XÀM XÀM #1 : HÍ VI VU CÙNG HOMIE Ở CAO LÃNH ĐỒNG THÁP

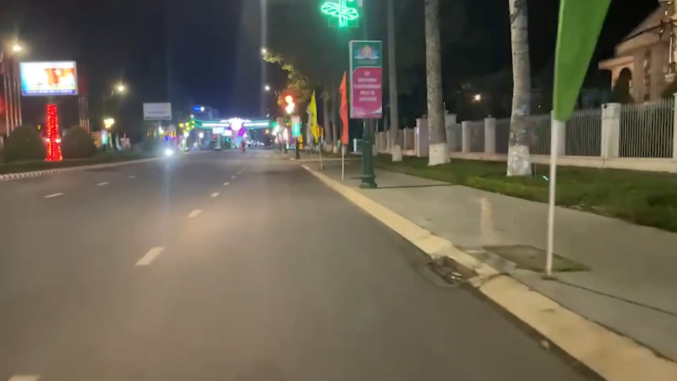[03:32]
Mà anh em đi đây đường vắng không còn một ai cả. Mình đi quán nhậu là lắc đầu cuối cuội nhá, mới có 11 giờ thôi đó mọi người. Anh em mà tới Đồng Tháp chơi thì ăn nhậu sớm sớm nhá, nhậu khuya là hết chỗ đi.